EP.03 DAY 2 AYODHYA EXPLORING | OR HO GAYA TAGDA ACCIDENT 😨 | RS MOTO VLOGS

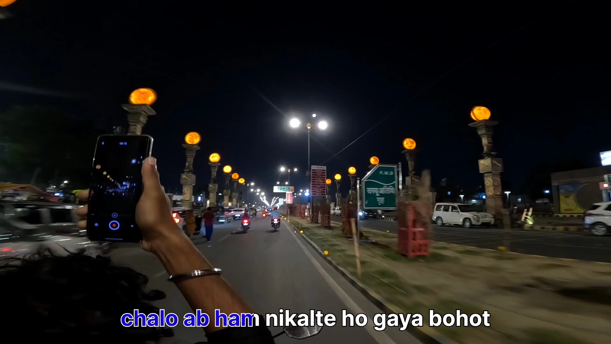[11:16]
तो भाई ये देखो रात में अयोध्या की गलियां, गलियां मतलब हाईवे है, ये हाईवे नहीं है, रोड है साले।
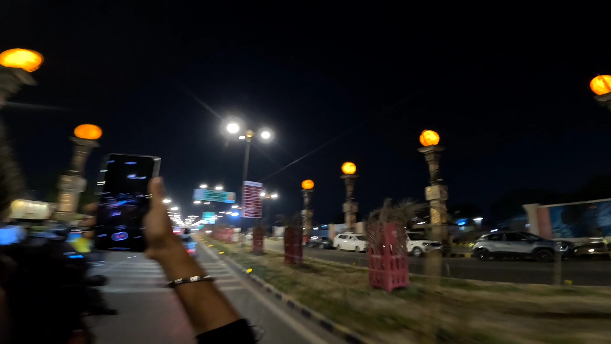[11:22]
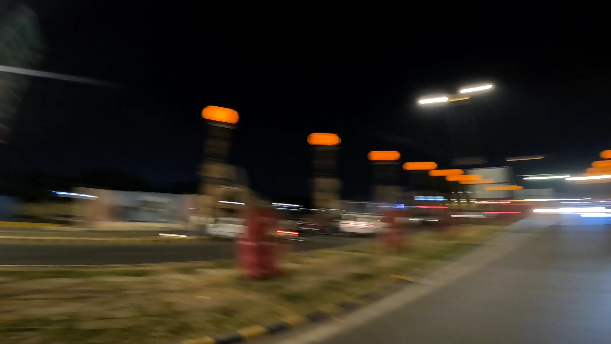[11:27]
ये देखो ये देखो ये देखो राम जन्मभूमि, ड्रोन व्यू भी ले लो,
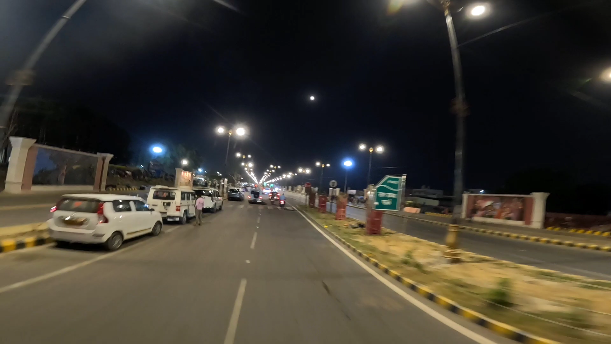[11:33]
मजा आ गया गाइस। आज तो घूमते बस थोड़ा एक्सीडेंट हो गया है एक जगह कार वालों का, वो देख के थोड़ा बुरा लगा, बाकी तो बढ़िया है।